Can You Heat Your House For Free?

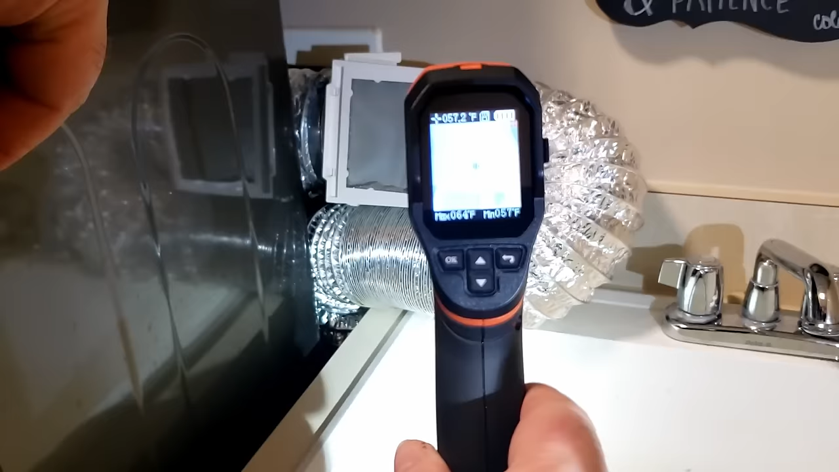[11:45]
there's actually two cameras on here there's a visual camera so that way you can actually see what's on the screen here and then there's an
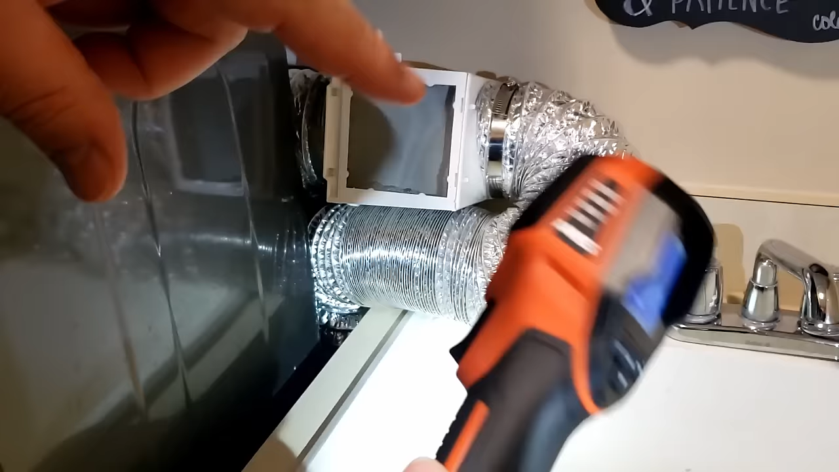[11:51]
infrared camera as well and you can see those are the two cameras in the screen there so the big one at the top is actually the regular camera so you can see what you're looking at
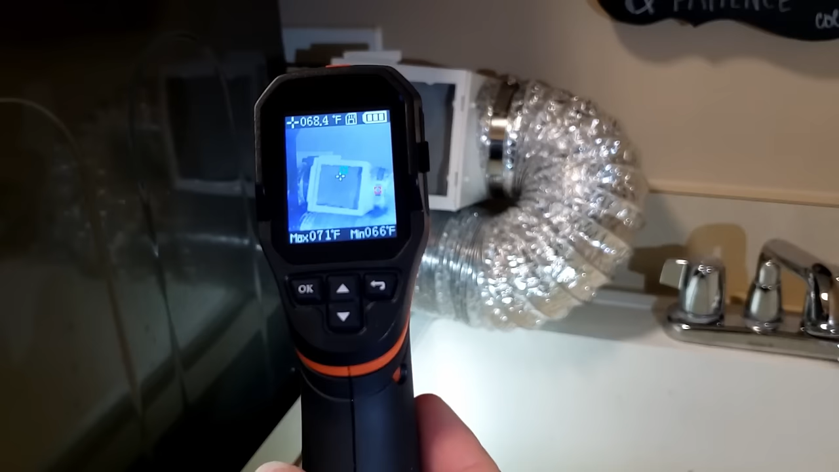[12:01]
On screen: spot 68.4°F, max 71°F, min 66°F
the reticle in the middle is what it uses to sense heat so you can see there in the top section up there it's saying about 67, 68 degrees right now that's whatever you put that reticle on that's what it's going to
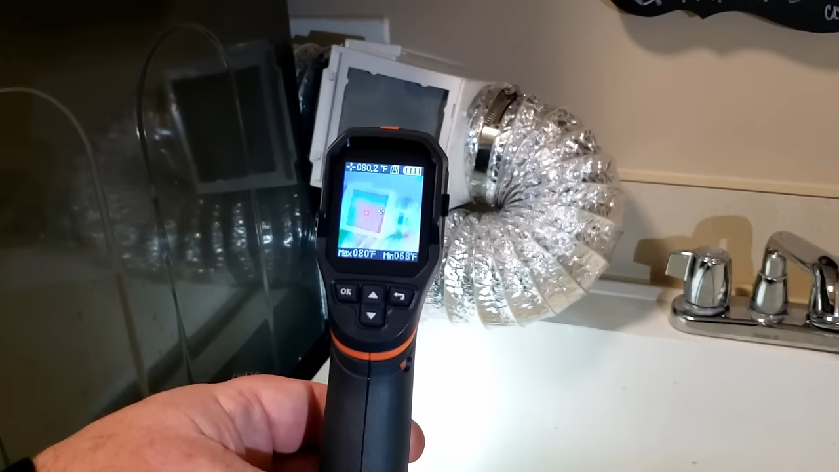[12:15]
show now I've turned the dryer on it's going to warm up a little bit here but you can see in the picture that there's you know it's already
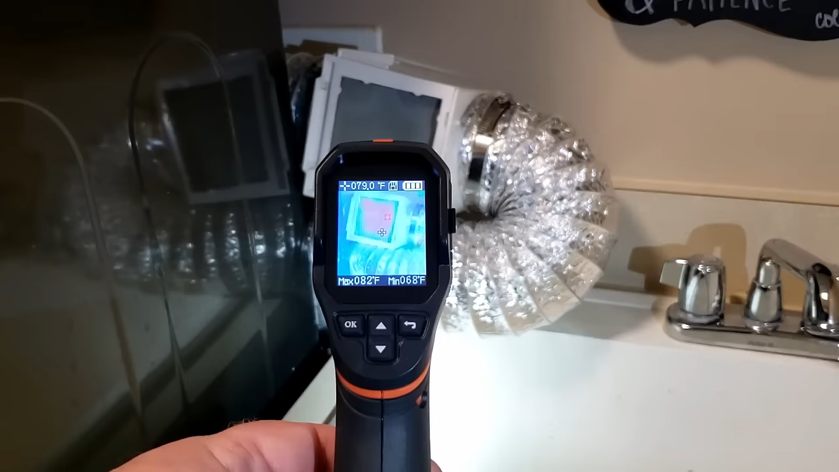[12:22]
On screen: spot 079.0°F, max 082°F, min 068°F
increased in temperature quite a bit and I apologize it's a little bit further away but I couldn't get my camera to focus on it unless it was a little bit further away but you can see there it's already warming up quite
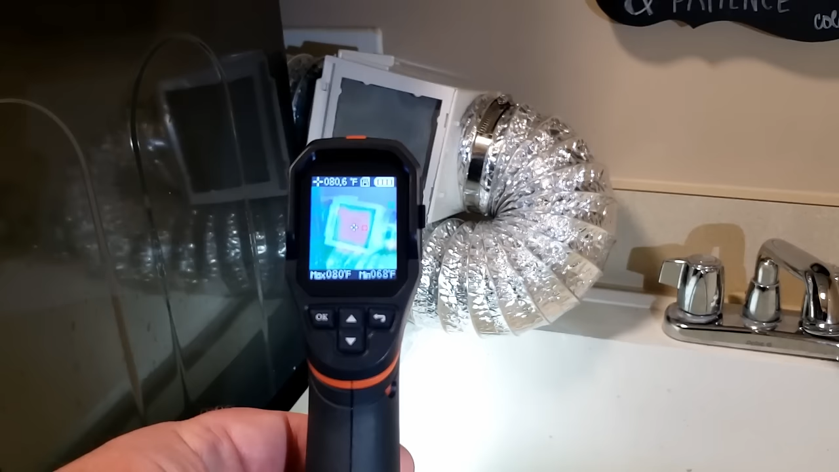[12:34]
nicely you've got a min and a max at the bottom so it'll record whatever the highest temperature is anywhere that you point that
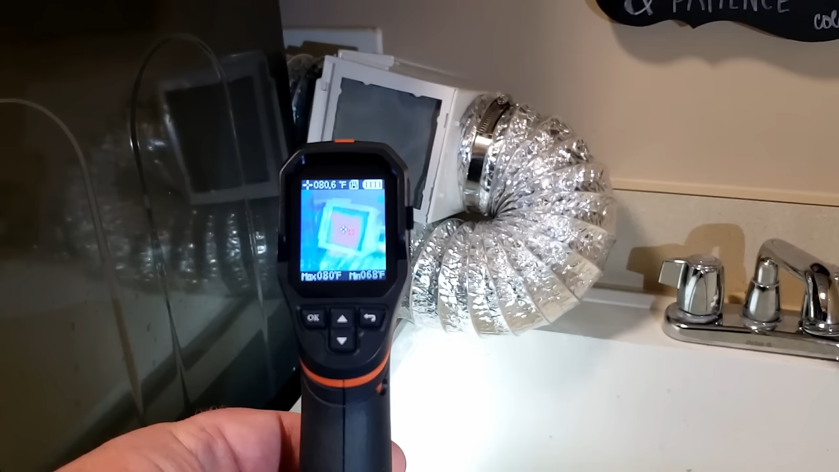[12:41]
reticle so that you have some reference point for min and maxes as well so it's already up to 80 degrees or so it started out in about 66 degrees so the dryer's already warming up and you can see those heat signatures coming through on the infrared camera as well so it's pretty neat how this thing works and I wanted
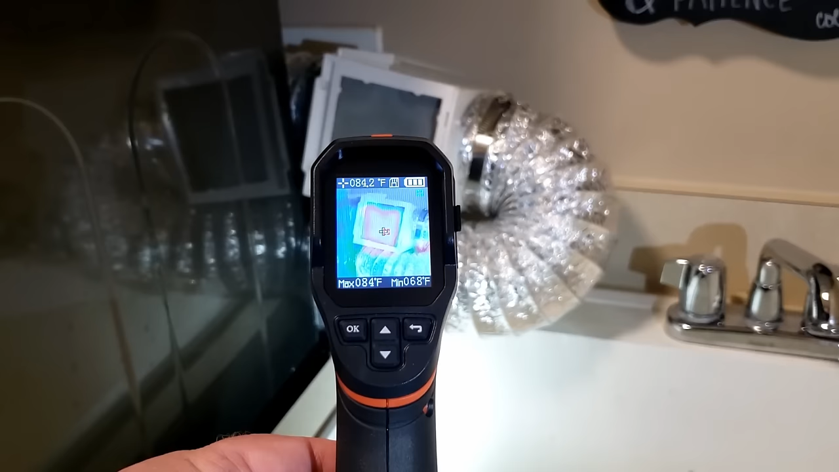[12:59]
On screen: spot 084.2°F, max 084°F, min 068°F
you to be able to see where it started so it started at that 66 degree mark and it's already up to about 85 or so
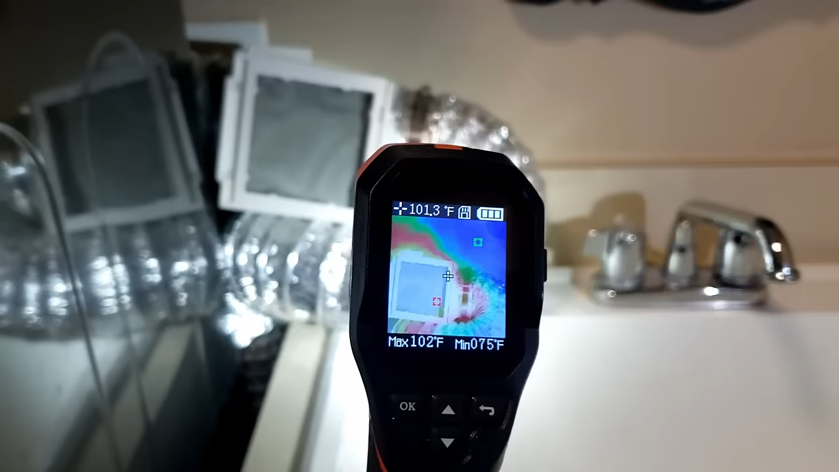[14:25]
On screen: spot 101.3°F, max 102°F, min 075°F
now if we see this we are pumping out you know the heat the dryer is
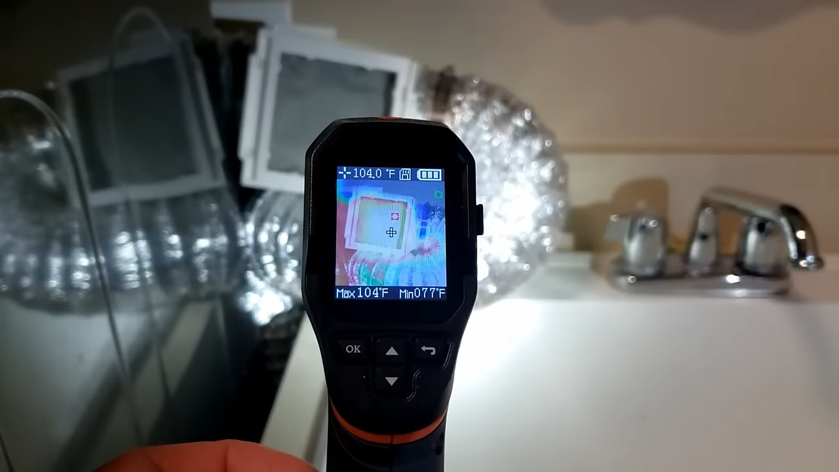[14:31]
On screen: spot 104.0°F, max 104°F
definitely up to speed now it's up to it's up to temperature when it first starts out it's got a lot of cold wet clothes in there so it tends to
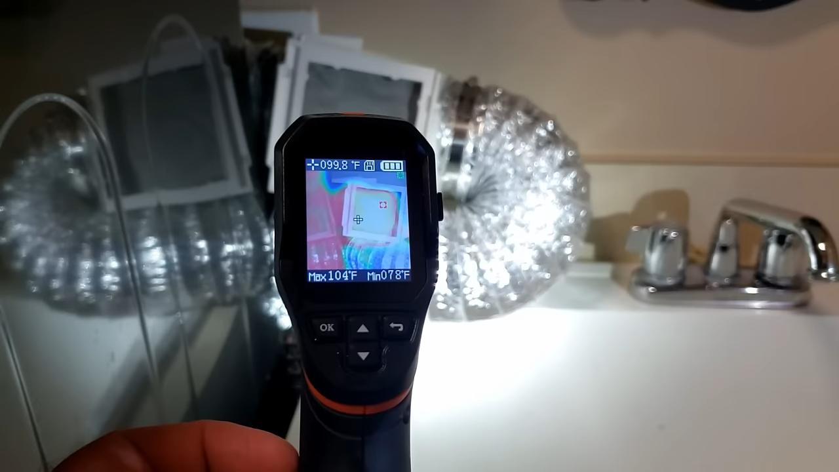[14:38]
On screen: max 104°F, min 078°F
you know be a little bit cooler but as it starts drying to close out the temperature rises
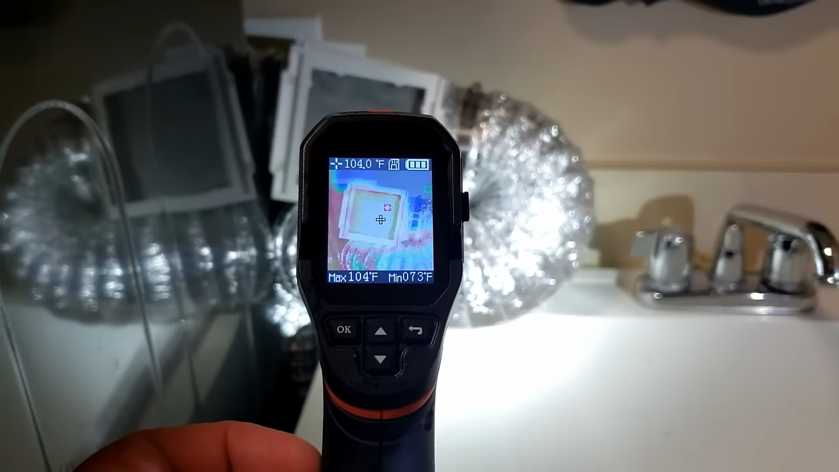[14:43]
On screen: spot 104.0°F, max 104°F
so we've got it at 104 degrees or so probably at the peak somewhere in that range I don't know where I point at here
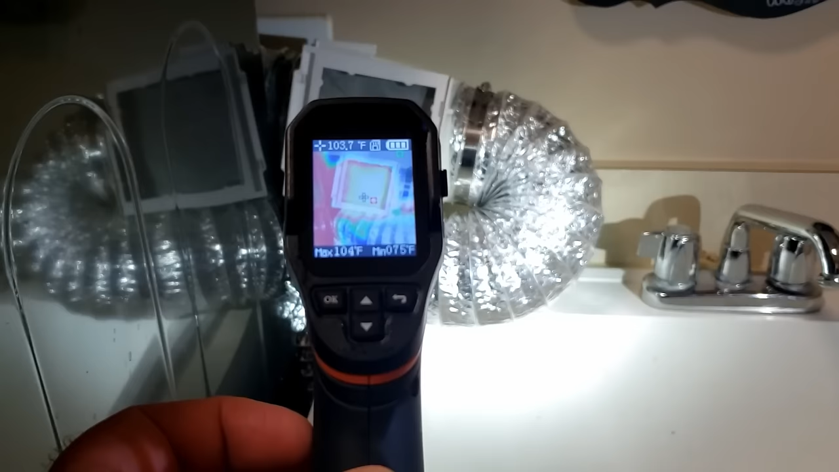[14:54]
On screen: spot 103.7°F, max 104°F, min 75°F
yeah so it looks like it's running between 101 and 104 degrees alright now let's flip this
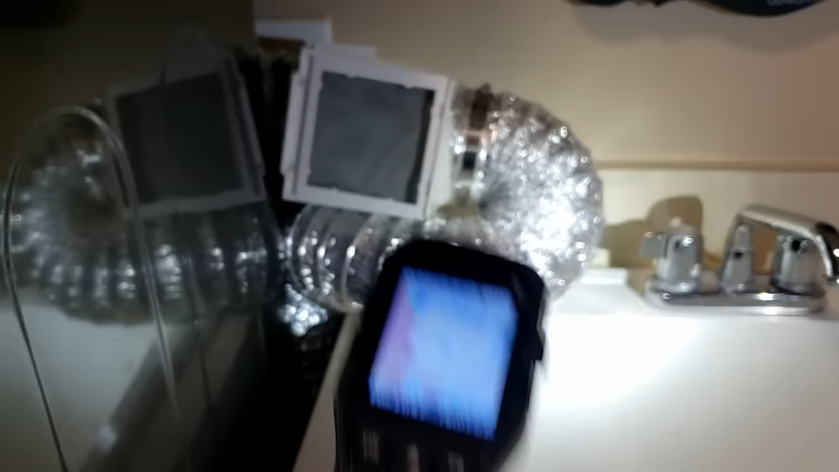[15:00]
real quick so we're going to come in here I'm going to flip this over
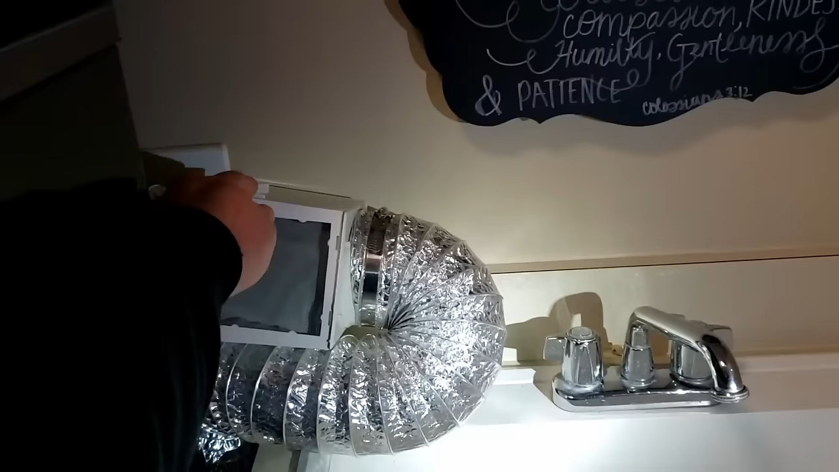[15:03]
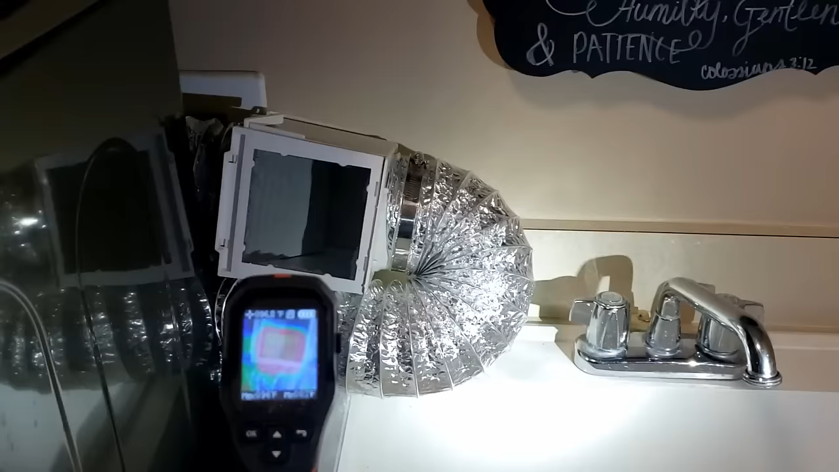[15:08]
we're going to divert that back in now so if I get up on this you can see what's coming out of there is 95 degrees or so now that it's letting some of the hot air out it's starting to cool off just a hair that's because all the hot air
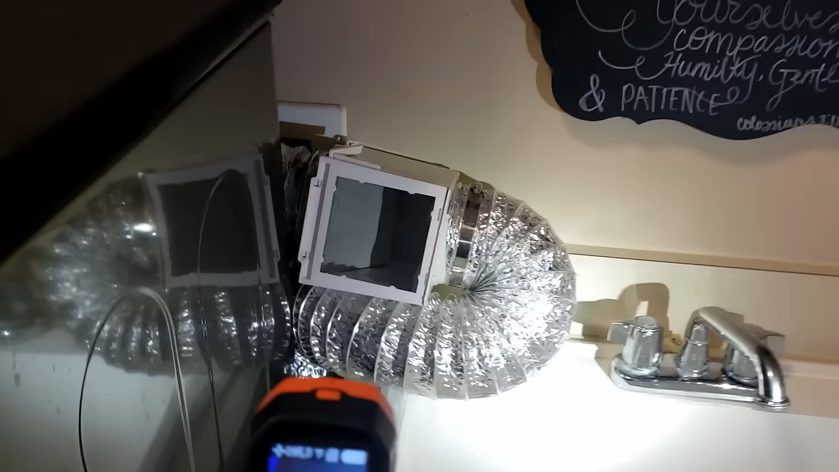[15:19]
is now blowing in this direction you can actually see that my screen here is fogging up because
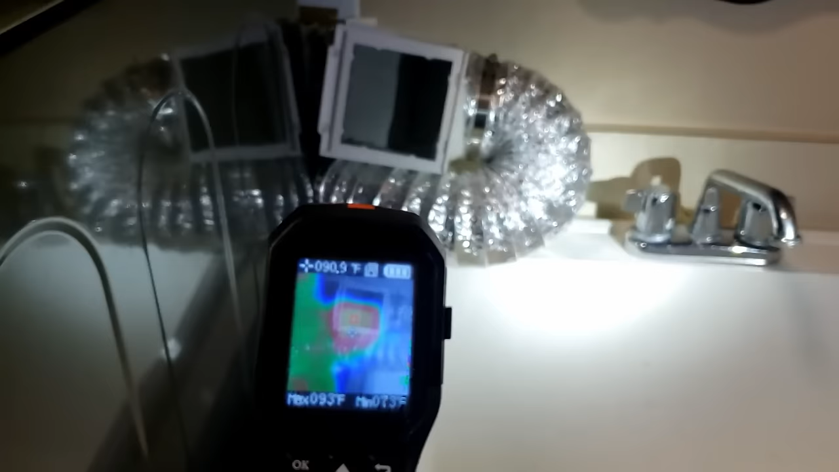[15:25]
it's getting all this humidity in here so let's go outside and check it out now what it looks like compared to what it looked like before
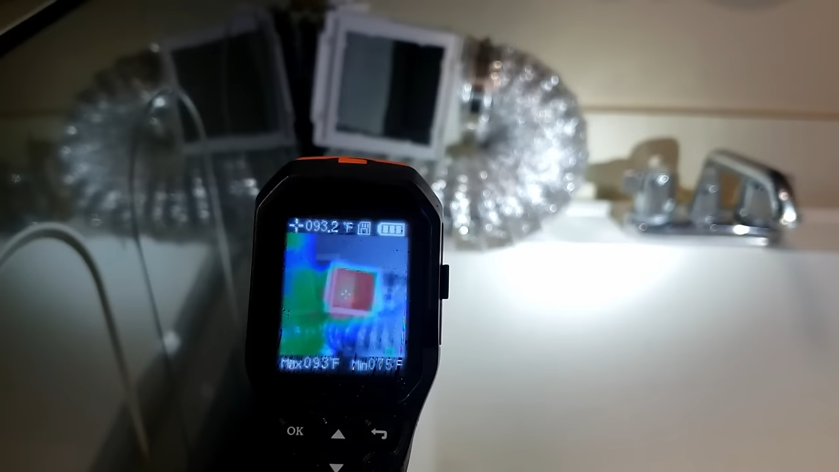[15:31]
as you can see we've turned it off inside and there's still just a little bit of steam coming out but when we put up our